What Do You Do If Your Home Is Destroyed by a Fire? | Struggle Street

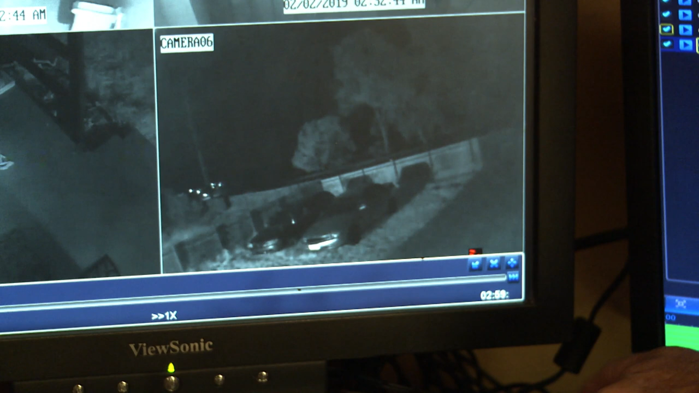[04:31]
And then the sensor wire will go off, and then you can actually see them throwing something over the fence. And then five seconds later, you'll see it getting lit up behind, and the petrol bomb thrown over.